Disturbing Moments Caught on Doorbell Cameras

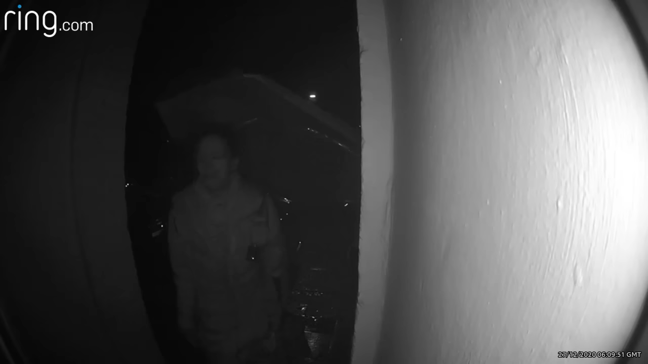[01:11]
In the aftermath of a rainstorm, while still holding her umbrella, the woman just stares at the door with her mouth wide open.
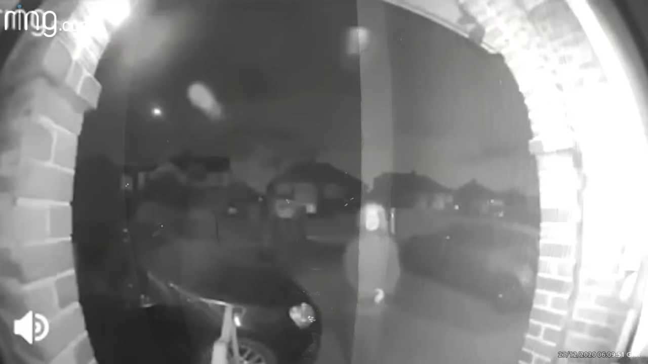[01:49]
The same, however, cannot be said about this elderly woman who visited this Ring user's doorstep, wielding a sharp knife by their front door.
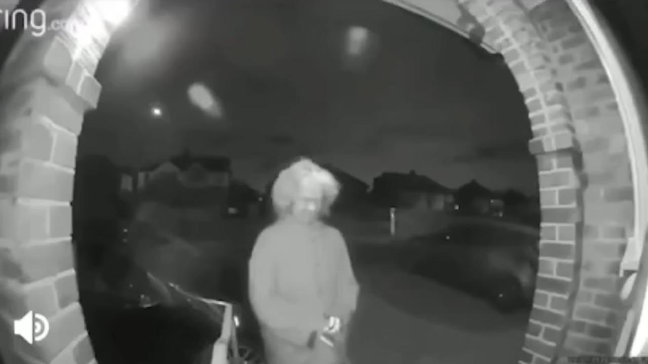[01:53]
She takes a minute, pacing back and forth before pressing the doorbell. She spends the moments waiting, rocking back and forth, while repeatedly looking at her surroundings.
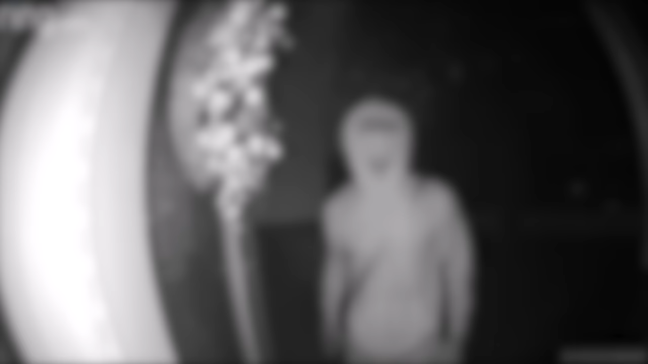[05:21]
In 2019, a man in Bristol can be seen approaching a door in a strange-looking mask. He waits a few seconds, proceeds to wipe his fingerprints from the door handle, and leaves. I want to believe that this occurred because the man is likely an existing felon,
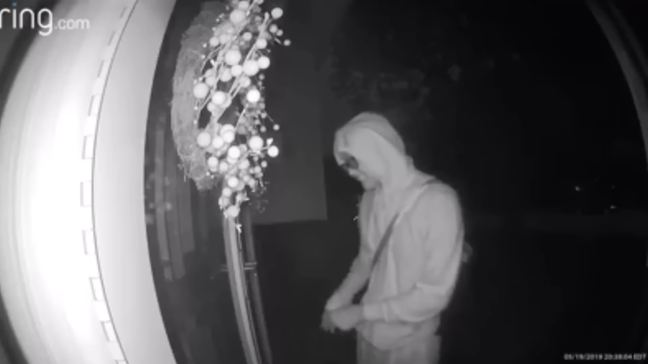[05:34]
wiping his prints as they're already in the police system. However, something else that concerned me even more is what's in his front pocket.
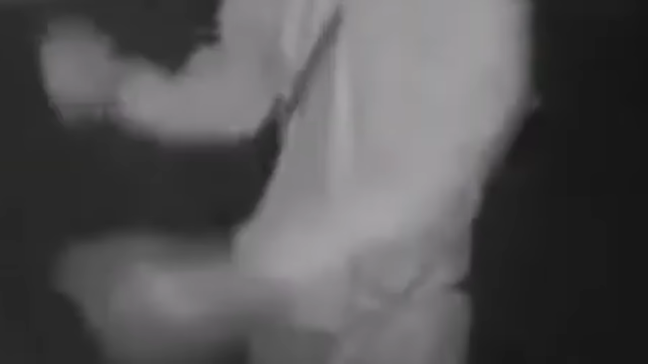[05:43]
You can't tell, but there's something heavy weighing down his sweater. While this could be just a phone or a wallet, I can't help but wonder if it's a weapon,